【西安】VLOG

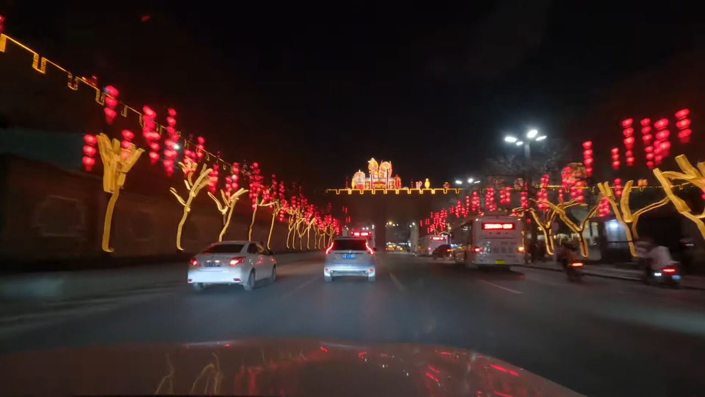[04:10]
右側第二車道這怎麼太漂亮了吧這太漂亮了這太漂亮了太好看了